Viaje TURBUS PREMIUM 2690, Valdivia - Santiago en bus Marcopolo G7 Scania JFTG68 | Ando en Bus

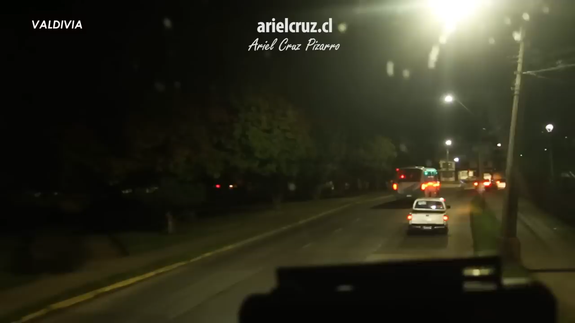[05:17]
cruzamos al río calle calle y reflexionando
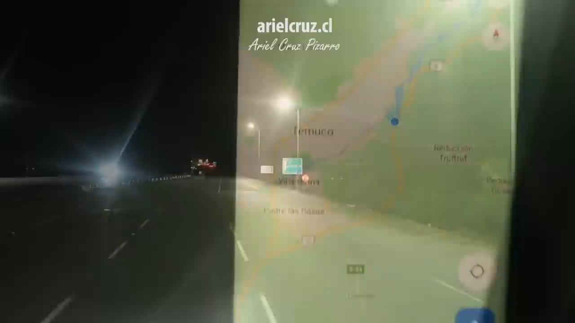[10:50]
yo pensaba que este bus entraría a Temuco pero no pasamos por fuera de la ciudad
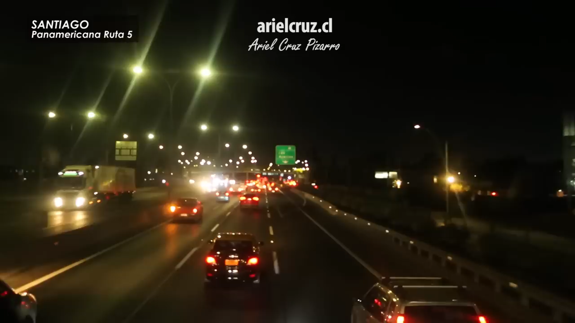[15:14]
volvemos a la ruta y ya estaba despierto mirando el paisaje urbano de Santiago estamos entrando a la ciudad de Santiago el viaje fue agradable directo uno
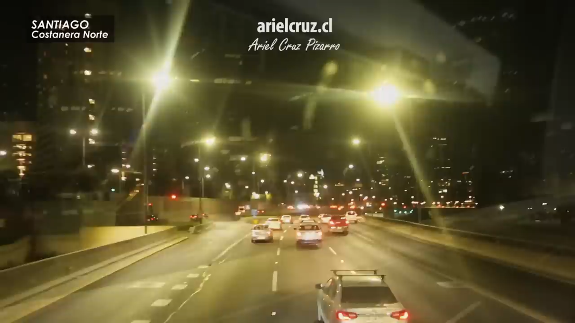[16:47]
una parte del camino en la autopista costanera norte en que ves muchos edificios corporativos torres,